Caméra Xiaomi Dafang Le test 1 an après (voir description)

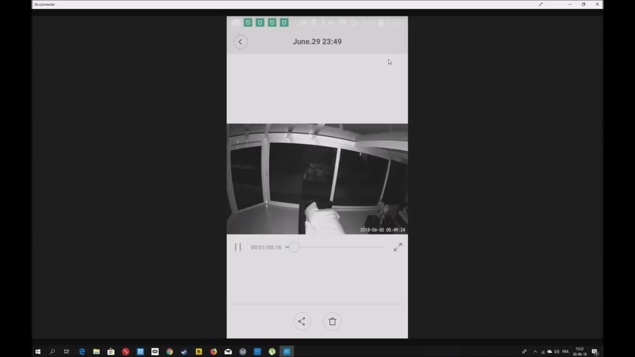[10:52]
Et là, ça vous montre ce qu'il y a eu. Donc là, il y a eu un mouvement des lumières.
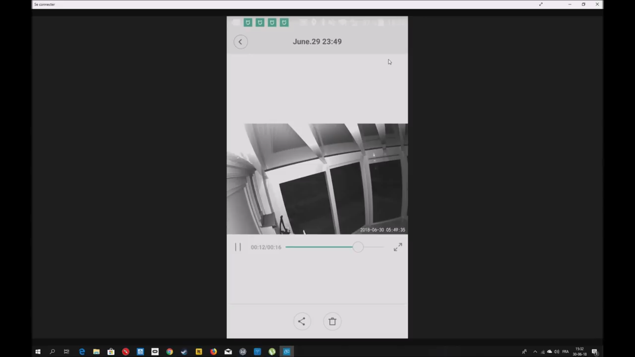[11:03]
Donc, ça, c'est dû à la voiture qui rentre. Donc, qui a capté la lumière. Et vous avertit qu'il y a un mouvement suspect. Donc, ça, c'est Video Records.